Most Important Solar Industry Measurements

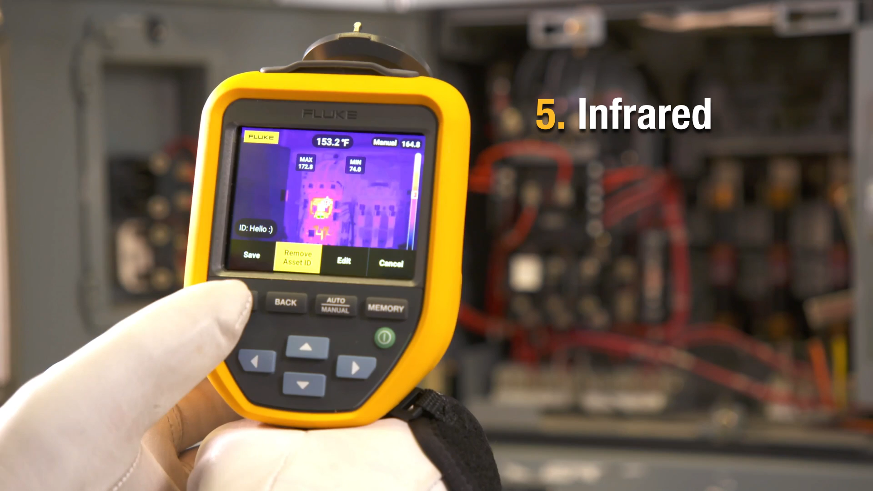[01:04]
This will allow you to scan the panels and determine if you have any cell damage within the panels and you need to replace them. These are the most important measurements needed in a solar installation.